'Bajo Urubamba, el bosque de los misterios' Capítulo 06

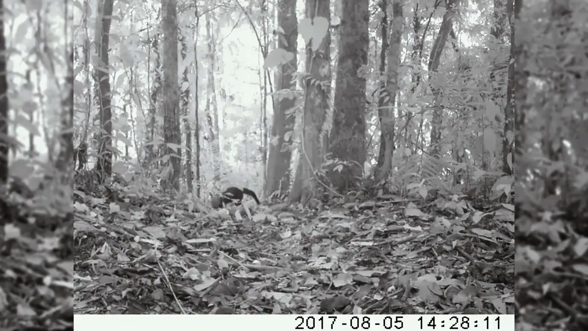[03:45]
Y otro es registrado dentro del bosque recogiendo fruta. Desde los animales más raros,
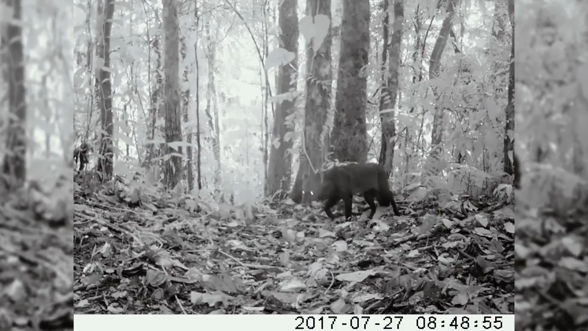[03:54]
como los perros de monte y el pequeño felino yaguarundi,
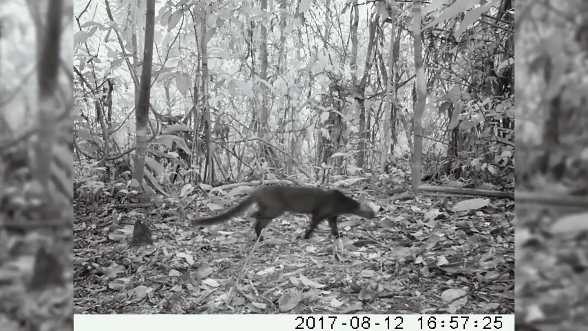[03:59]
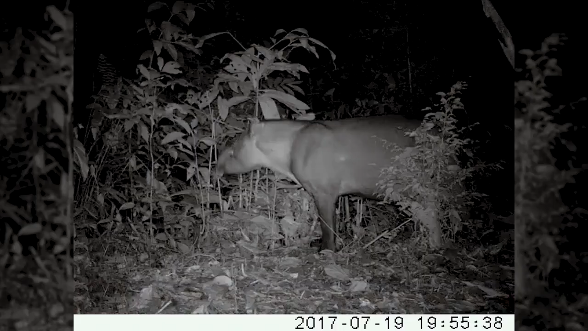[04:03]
hasta los animales más grandes de la Amazonía, las cámaras muestran los secretos mejor guardados de estos bosques.